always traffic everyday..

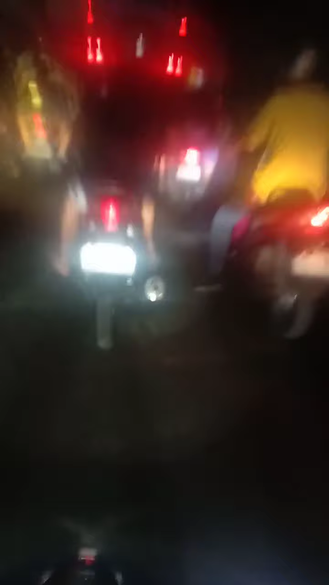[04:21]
Tingnan nyo guys Napaka-traffic Nangyari Pangga Disgrasya Ayan, ingat lang kayo Oh, dito tayo ngayon sa Kirino Abinho Ang nagbabalita Si Rasul Dibubububublog Sobrang traffic